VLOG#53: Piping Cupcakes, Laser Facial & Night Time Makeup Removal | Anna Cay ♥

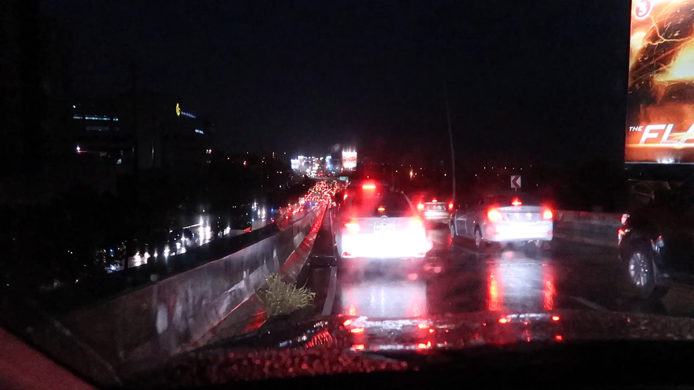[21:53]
Right in front of our very eyes. Ayan na siya. Sobrang pula po.